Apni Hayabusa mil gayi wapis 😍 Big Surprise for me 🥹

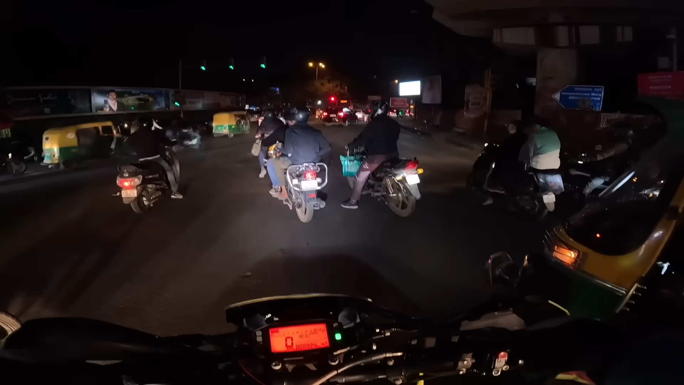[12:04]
अरे रेड लाइट तो ओवर हुई नहीं, ये दोनों के चले गए, ऊपर से आगे वाली भाई पुलिस की थी भाई, येलो कलर की। चलो मेरे भाई लेट्स इट गो।
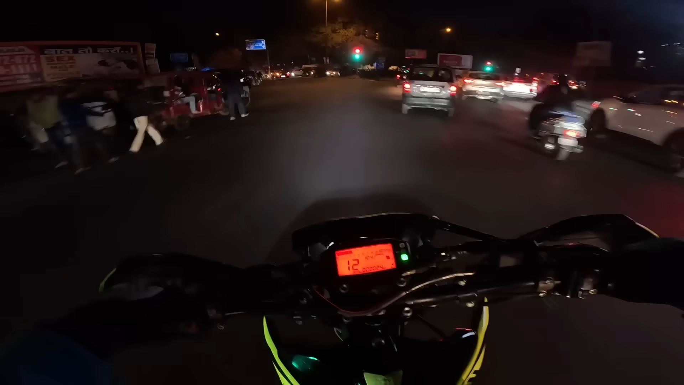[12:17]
ओ भाई फायर फ्लेम,
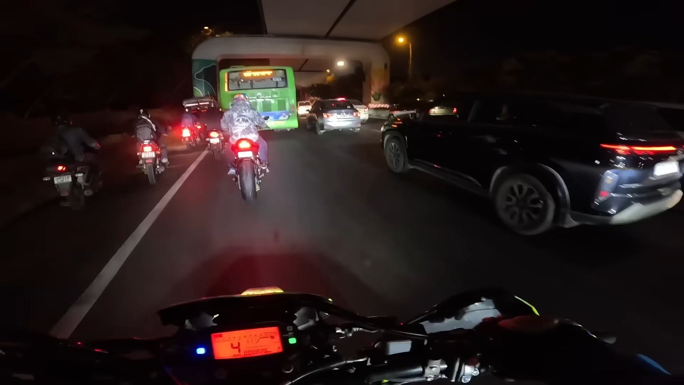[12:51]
देखो अभी हम बुद्धा गार्डन वाली रोड पे ही हैं, और यहीं से इतना ट्रैफिक लगा हुआ है ना, अब पूरा धोला कुआं तक कम से कम आधा घंटा हमारा यहीं जाएगा।
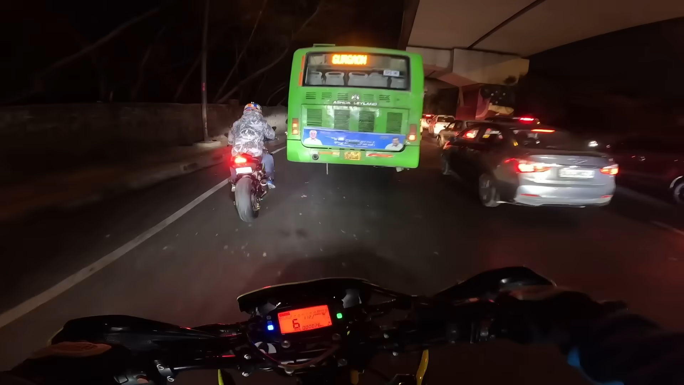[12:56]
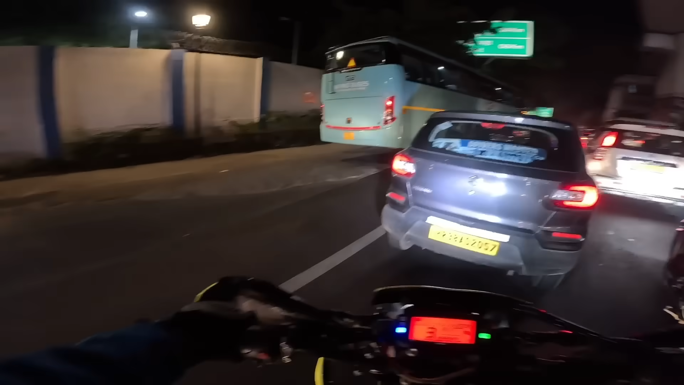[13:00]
ये देखो भाई आगे एक बस जा रही है, और इसका नंबर है DD01।
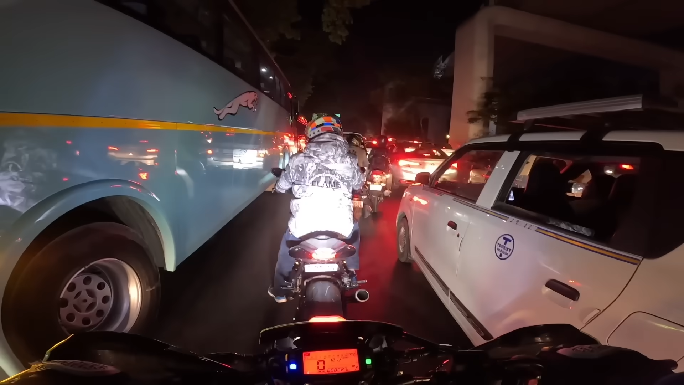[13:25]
पूरा भाई दूर तक जाम है, दूर तक,
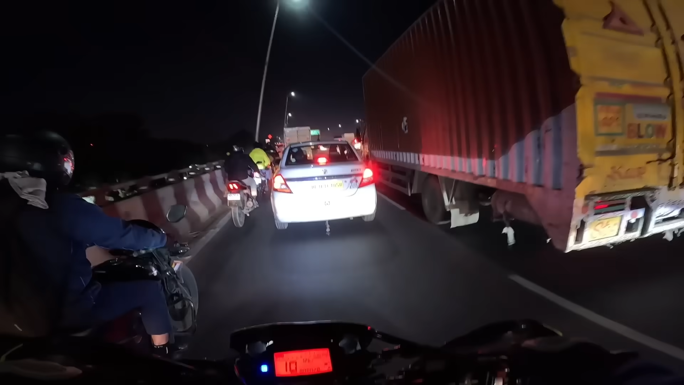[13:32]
बताओ कोई बंदा हो जो बहुत ही ज़्यादा बिजी है और उसके दिन के 4-5 ट्रैफिक में निकल रहे हैं, तो सोचो उसका कितना टाइम वेस्ट हो रहा है, मतलब दिन के अगर 4 लगा लो, महीने के हो गए भाई 120, साल के तो आप अपने आप ही लगा लो, मैं क्या लगा के बताऊँ।
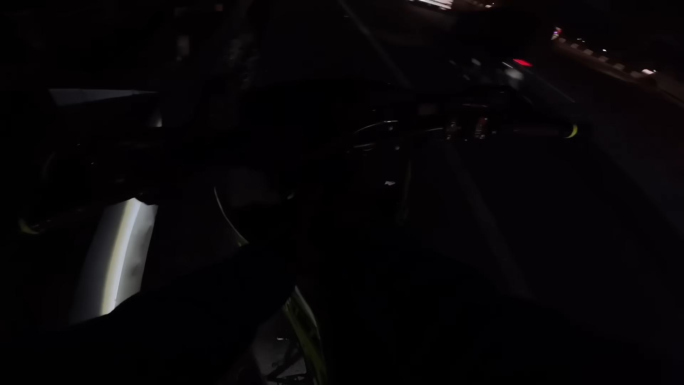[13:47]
लो भाई आपको अभी नज़र तो नहीं आ रहा होगा, एक बार मोबाइल की फ्लैश चलाता हूँ, ये देखो ये हम खड़े हैं हाईवे के ऊपर,
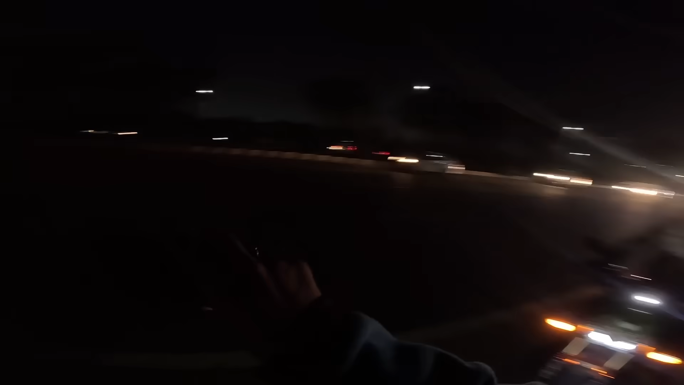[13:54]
और हमारी हस्की में हो गया पेट्रोल ख़त्म। एक्चुअली नया मीटर लगाया ना, इसमें पेट्रोल का साइन बना नहीं आ रहा,
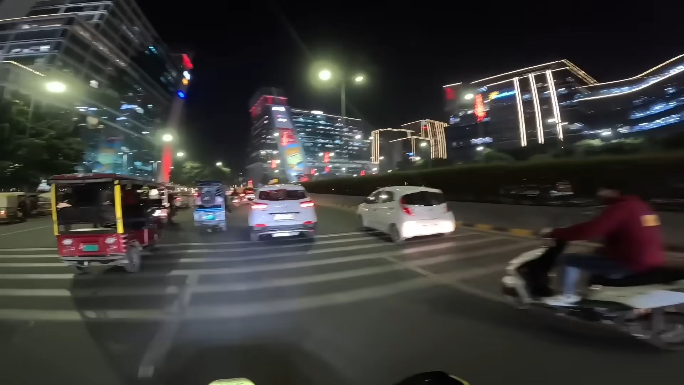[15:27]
वो देखो देखो आगे वहाँ पर भी एक क्रिसमस ट्री,
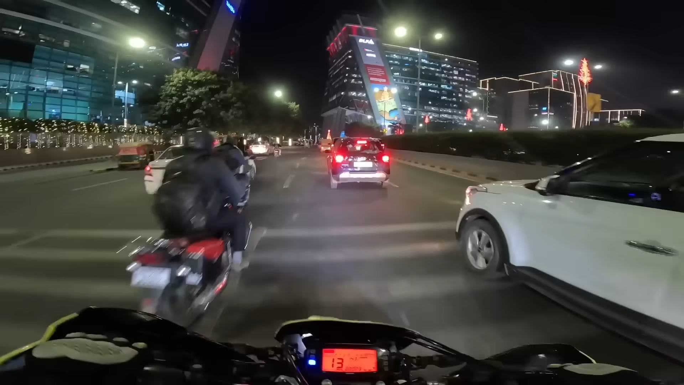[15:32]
वो देखो भाई क्रिसमस ट्री सामने, क्या सही लग रहा है।